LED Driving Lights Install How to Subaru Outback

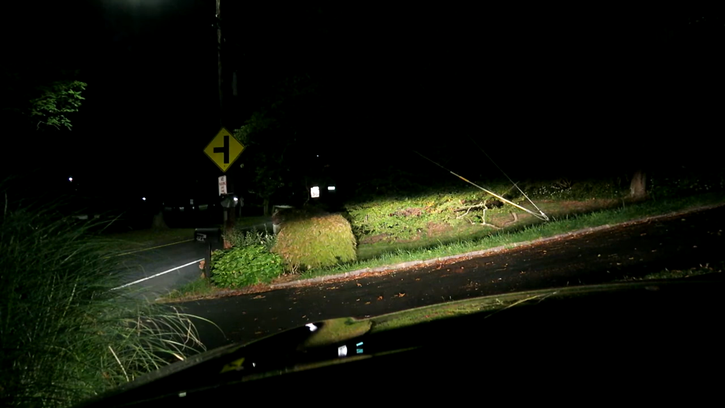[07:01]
those are the headlights without the stock fog lights and now these are the headlights along with the stock fog lights and now these are over lights headlights stock fog lights